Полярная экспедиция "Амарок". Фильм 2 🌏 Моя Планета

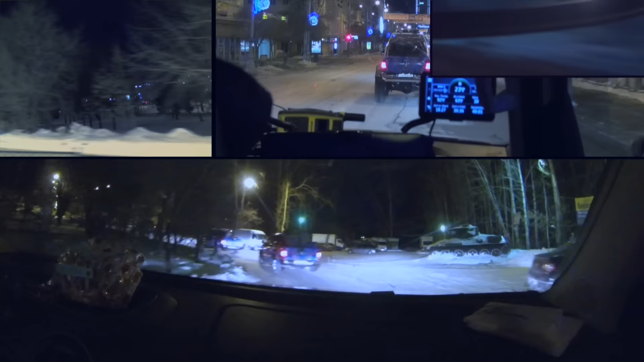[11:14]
Пока возились с машинами, наступил вечер И мы решили не теряя времени стартовать в ночь,